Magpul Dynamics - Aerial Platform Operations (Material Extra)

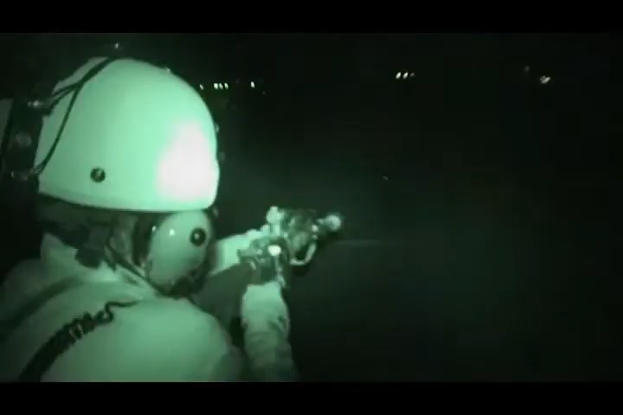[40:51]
It's very specialized, very mission specific for a mission at hand. As Travis talked about, looking at all the weapon systems, the rigging, different platforms for optics, same thing applies at night for air interdiction, air surveillance as well.
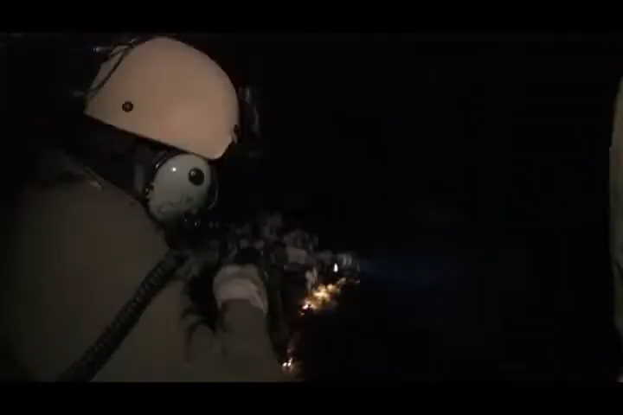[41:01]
We have a number of tools that are available to us. Over the last several years, there's been some great advances in night vision technology and also thermal technology. We have some devices here on the table we'll briefly go over. That's really helped from the pilot that you've seen,
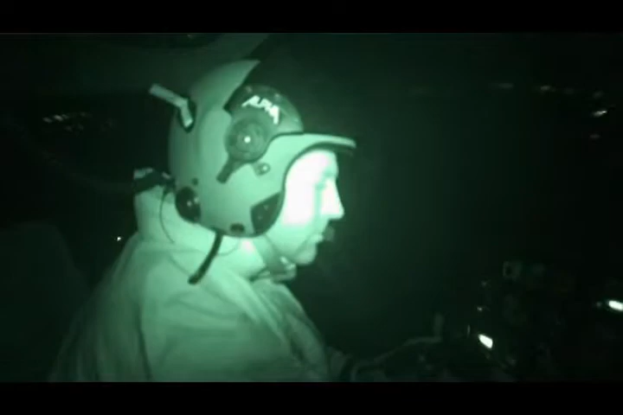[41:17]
all the green from that you've seen the IR lasers going up in the Iraqi war, from the ground troops to the aviators,
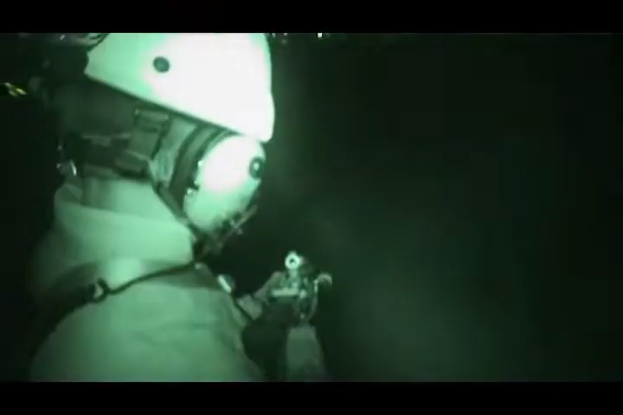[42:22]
We like that for a number of reasons. One, you have one a dark adapted eye.
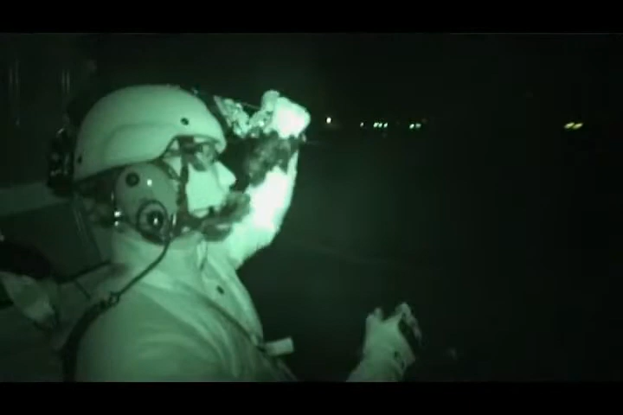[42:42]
You can have the other eye open as well. So those are the single tube systems that you see, such as hooked up to this helmet system here.
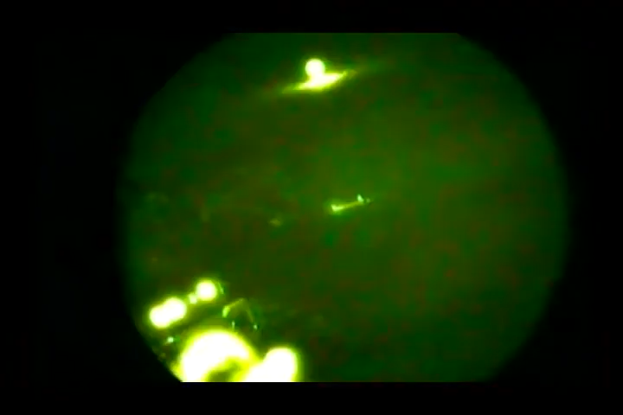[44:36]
You would also use the illuminator as well to illuminate any dark environments in a rural area, in a very dark environment.
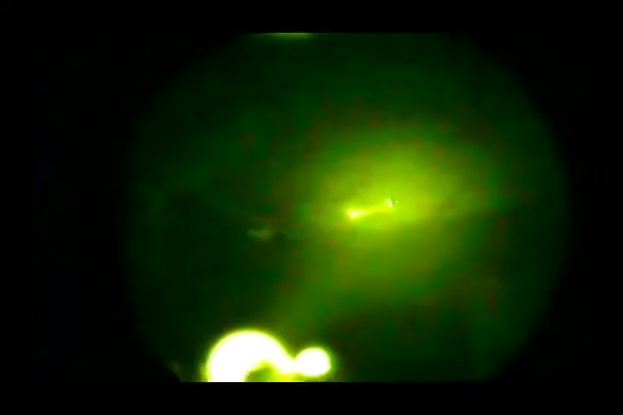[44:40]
You need some type of artificial illumination. Night vision still needs some sort of light to work with.
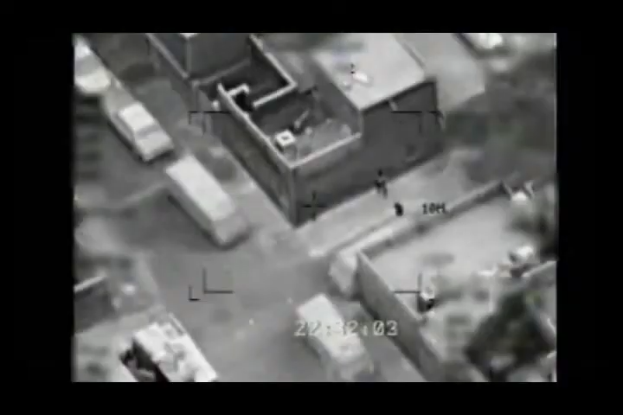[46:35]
Fire departments, of course, love the technology. Think through smoke, fog, and rain, they can use thermal. Some of the disadvantages of thermal that we see
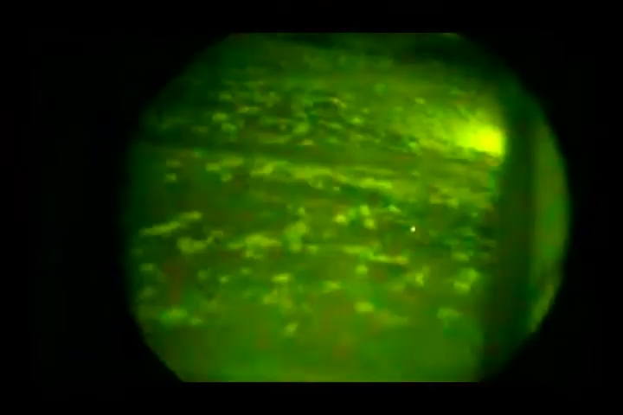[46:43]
versus night vision is much more resolution with night vision. Thermal devices see heat. They don't get good facial recognition that a normal Gen 3 intensifier tube night vision will see.
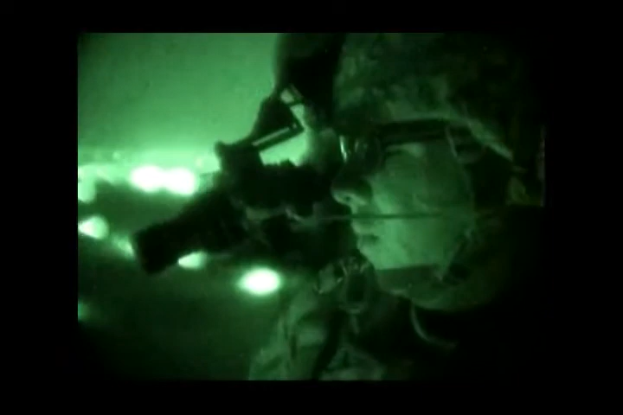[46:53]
Therefore, better target identification, suspect identification on the ground for you as well as your ground folks as well.
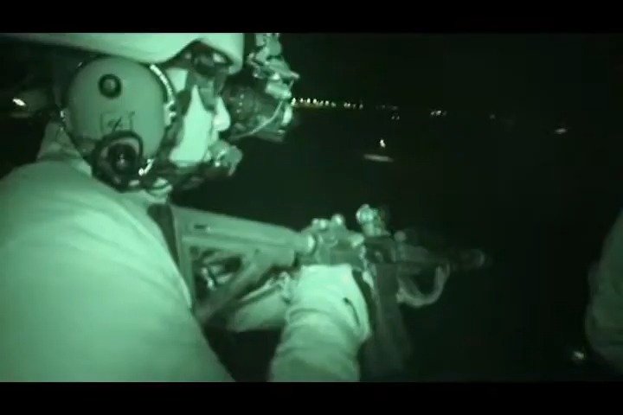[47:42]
It is a 720 by 480 resolution pinhole camera that can easily adapt for day operations. This little pinhole camera can come off and hook into the back of the prism of a PVS-14. It's invaluable for gathering intelligence of an area,
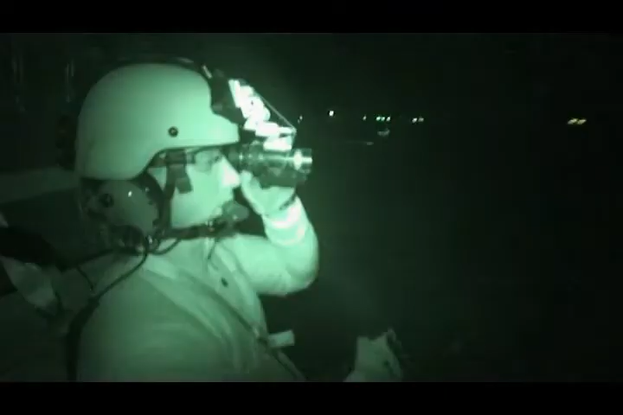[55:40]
Head-mounted, as well as camera-mounted, and in extreme needs when people need to go passive, a PVS-14 can also go on the back of a low caliber type of rifle weapon as well.